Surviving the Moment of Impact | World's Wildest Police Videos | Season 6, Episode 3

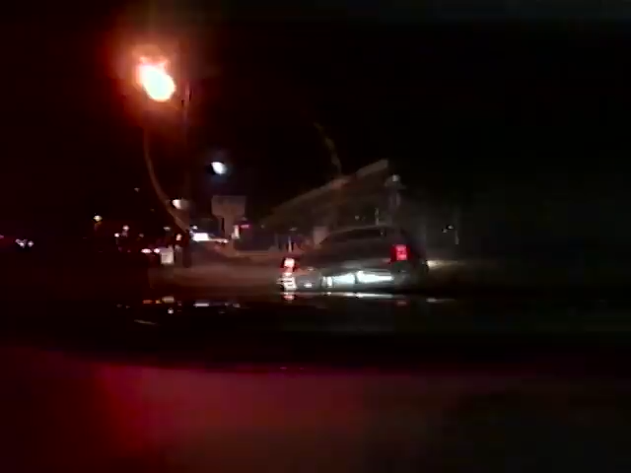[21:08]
Get out of the car, get your hands up, get on the sidewalk, now! Make no mistake about it, chasing down drunk drivers is dangerous business.
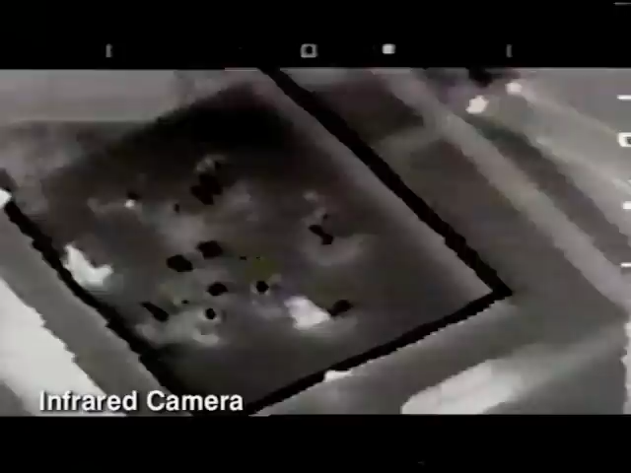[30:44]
As this chopper's infrared camera shows, his desperate final move gets cut short, and so does his light pole. He's lucky to escape with his life. The young drivers in this stolen Jeep lead Georgia police on a high-speed joyride.